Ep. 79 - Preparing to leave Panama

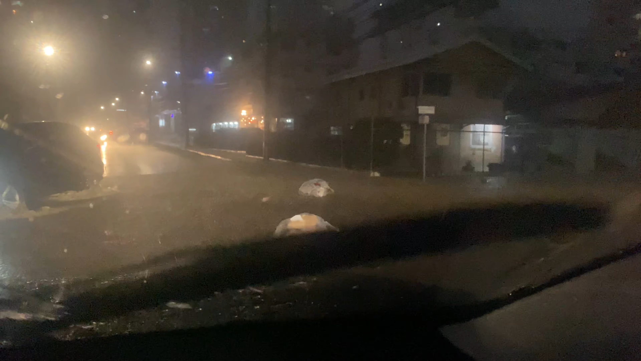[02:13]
Well, it's raining pretty heavily and the trash is now floating down this river in the middle of the street. There it goes.